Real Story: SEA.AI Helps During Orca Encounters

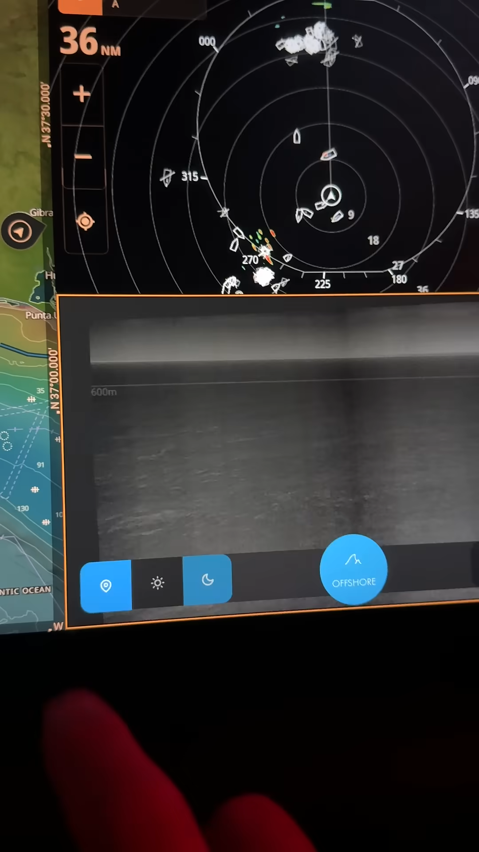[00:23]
an alarm system to help you with your night watch so that you can get some rest you got a day mode night mode and you can actually see outside in front of
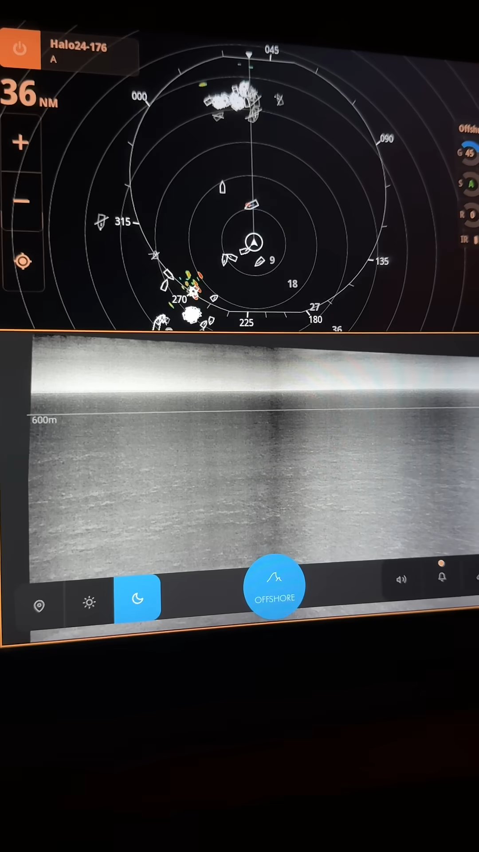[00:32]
your camera it can pick out large boats on the horizon and it's normally put on racing boats and transatlantic boats where you know you can have some additional safety layers but using this thing in the Mediterranean with the amount of traffic and fishing vessels
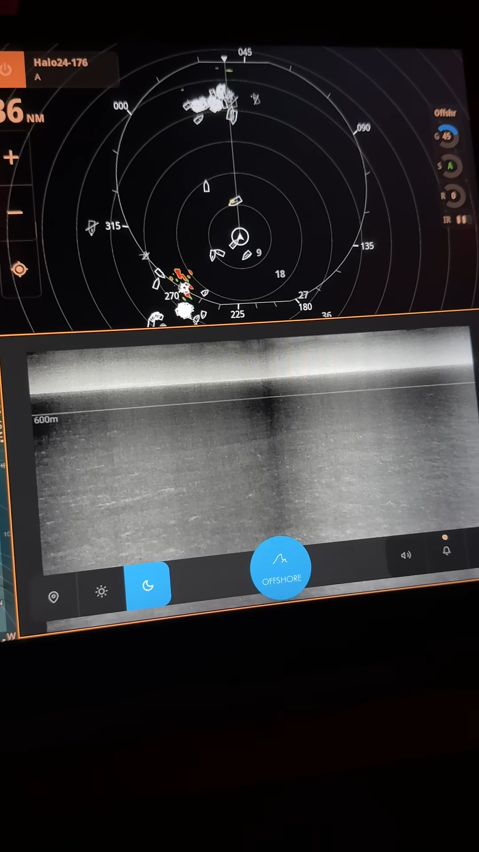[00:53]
and vessels at night that have their AIS turned off has been absolutely amazing